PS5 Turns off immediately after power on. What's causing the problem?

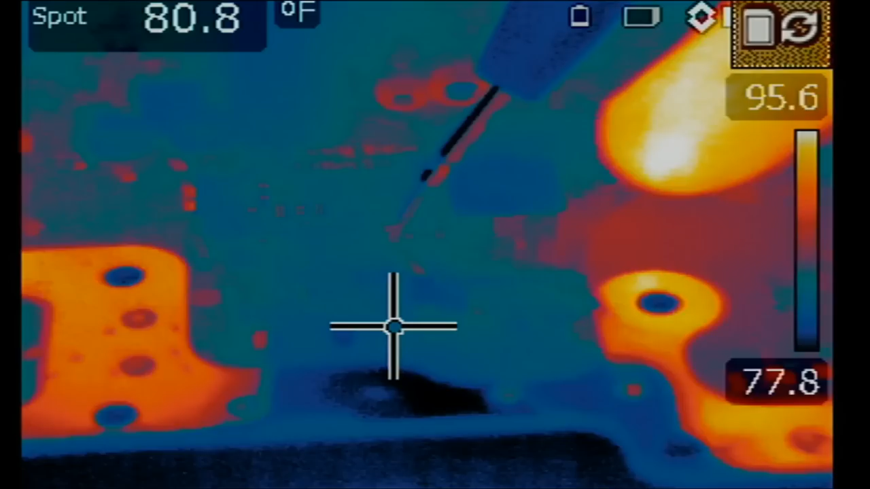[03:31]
On screen: spot 80.8°F
Look at this something is heating up right over here and not at the caps. Watch. We're going to try this again.
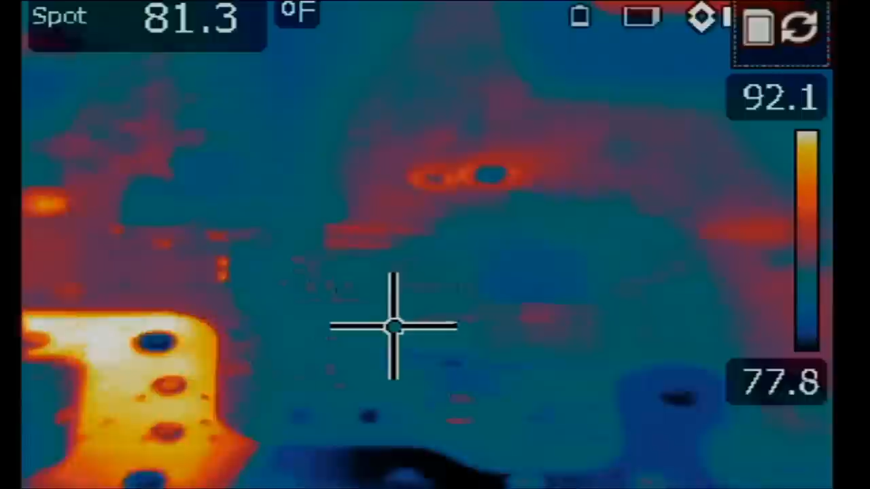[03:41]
On screen: spot 81.3°F, scale top 92.1°F, scale bottom 77.8°F
So if we inject voltage at any one of the caps.
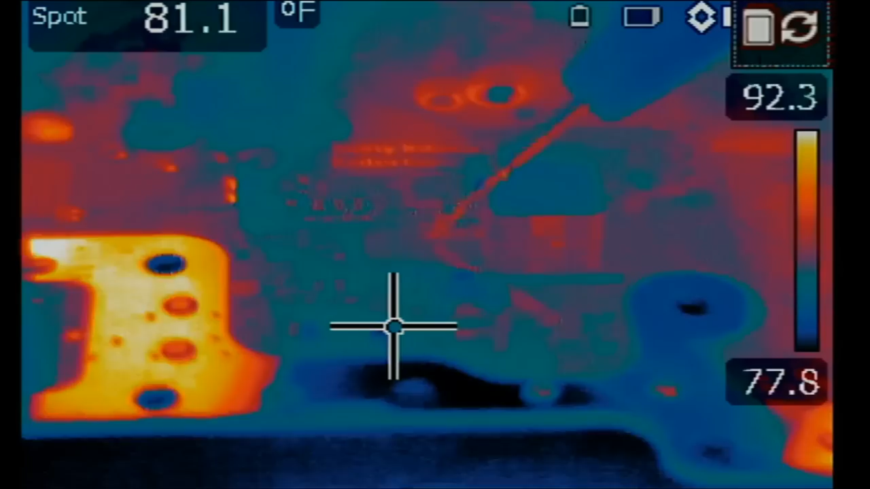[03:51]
On screen: spot 81.1°F
Something is heating up right over here. Right over here. But there's nothing here. The problem is not from any one of the four caps.